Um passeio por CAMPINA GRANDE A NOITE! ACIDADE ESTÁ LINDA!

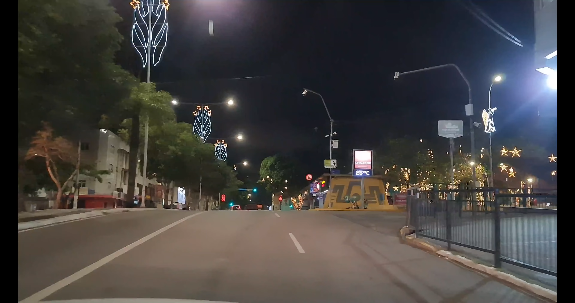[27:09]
Olha, a praça a bandeira tá bem iluminada. Tá. Bem, não. Tem que ter uma árvore. Tava toda assim a cidade o ano retrasado.
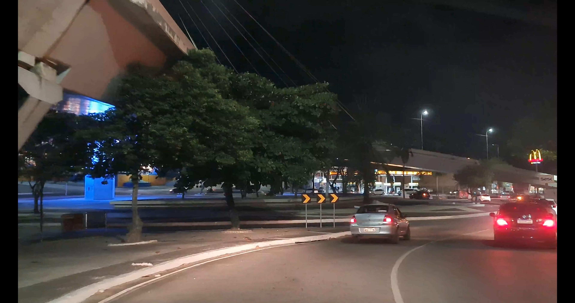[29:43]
Então, estamos mostrando aí. Vamos passar aqui na rua. Manoel Tavares, onde tem a maioria dos restaurantes, bares.
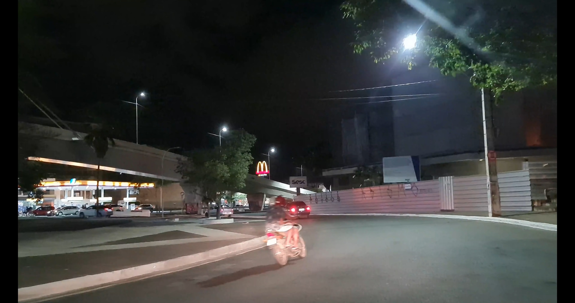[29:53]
As pessoas se encontram aí pra tomar a sua cervejinha no final de semana.
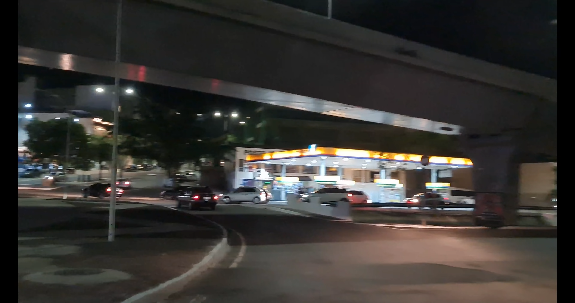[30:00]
Vamos ver como é que tá o movimento lá. Ó, aqui também tem um...
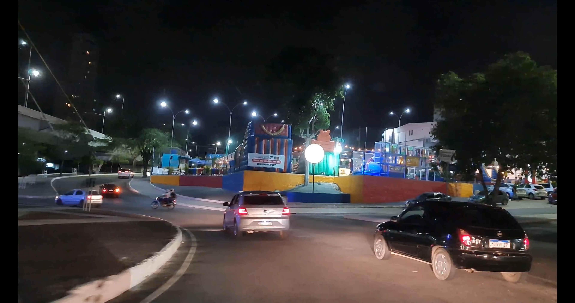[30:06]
Isso aqui também já é esse parque aí de criança aí, ó. Tá lotado. É, ele é permanente aí.
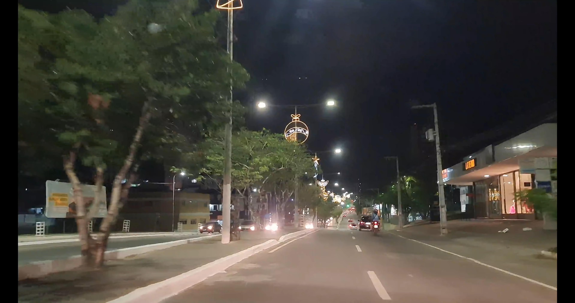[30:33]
Pra sair. Então, essa aqui é a Avenida Manoel Tavares. Que vai pro sentido do brejo. Tá bem bonito também aqui.
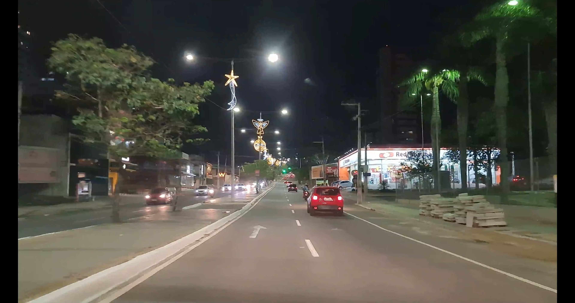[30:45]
Eu só sinto falta das...
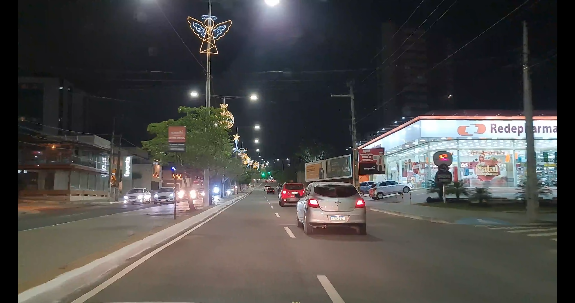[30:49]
Em cima tá bonito, mas aquelas coisas nas árvores, ó.
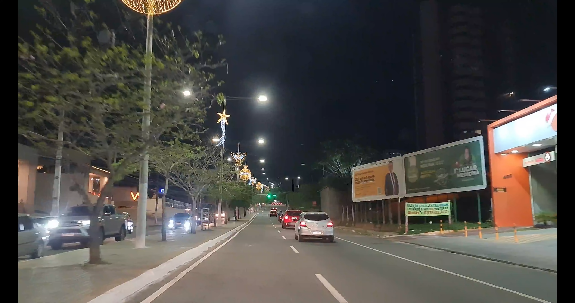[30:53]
Essas árvores aqui são tudo ipês roxo. Elas floraram no final de... No início de novembro.
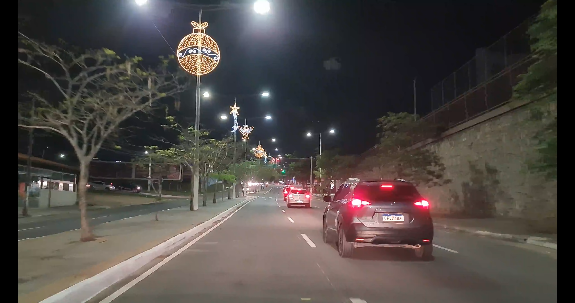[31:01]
Agora nós temos a decoração dos ipês amarelos. Que ocorre mais na zona rural. A floração, né? A floração dos ipês amarelos. Muito bonito. Que o pessoal conhece como pau d'arco também.
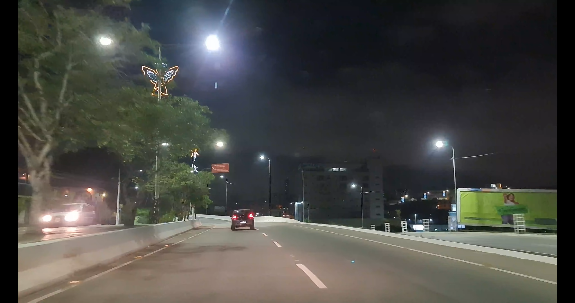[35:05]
Estamos passando em cima do viaduto.
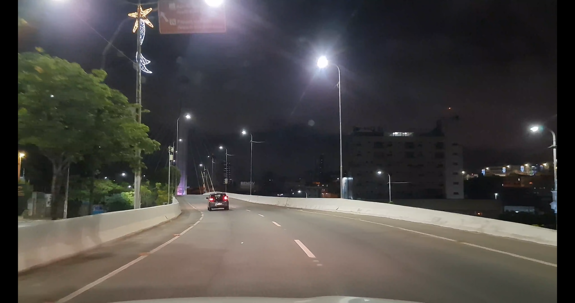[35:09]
É, as árvores que ficam aqui embaixo... Não lembro de ano passado de ter sido... Olha aqui.
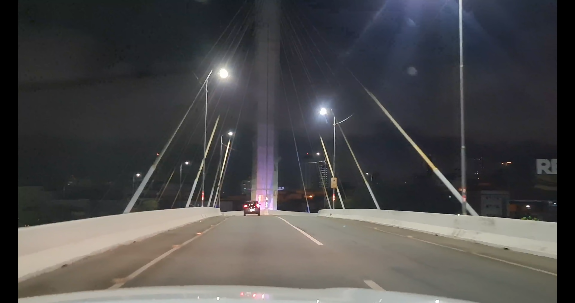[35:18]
Aqui de cima. Esse da... Aqui o lá. Ah, aquele é chora. Os brinquedos.
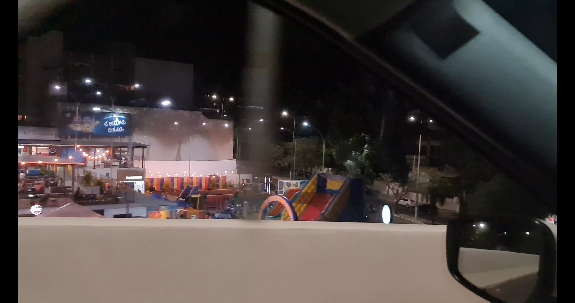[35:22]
Não, os brinquedos aqui, né? Sim, ó.
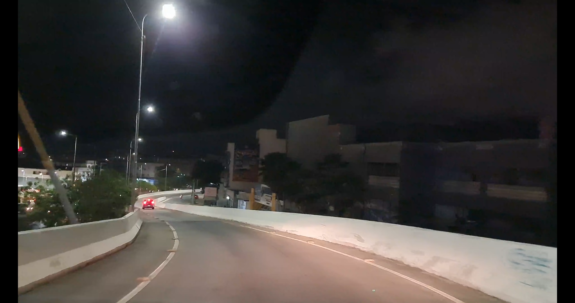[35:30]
Aqui ao lado é o prédio Sesc. Ele tá sendo reformado. Tá escuro. É.
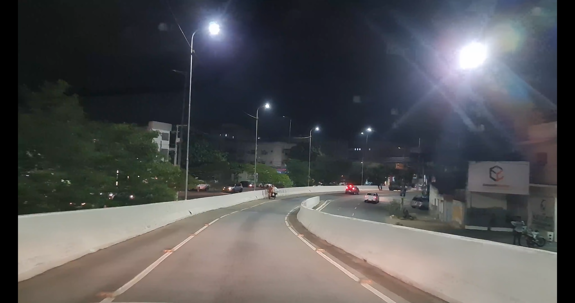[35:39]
Aqui é o McDonald's. Tem um Day- ninete-thru.
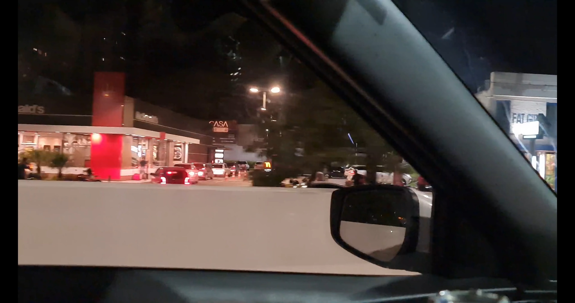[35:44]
Tá lotado, né? Tá. Ó. É.